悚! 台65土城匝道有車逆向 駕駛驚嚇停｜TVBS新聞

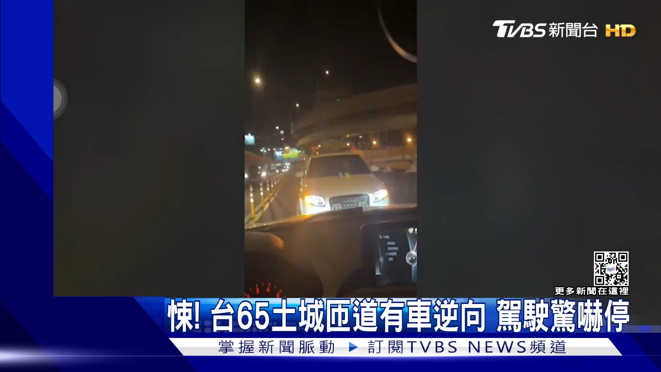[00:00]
驾驶正要下匝道口，怎么眼前一道光？ 那太扯了啦！啊，不是，他怎么一直偏在那一边？ 只见一辆白色奥迪闪着双黄灯，一下往前又往后，进退两难，看起来动弹不得，不知所措。 他为什么没办法直退啊？ 不是，他怎么有办法开这一边？车牌是新的。 所有要下匝道口的车辆就在等他一个。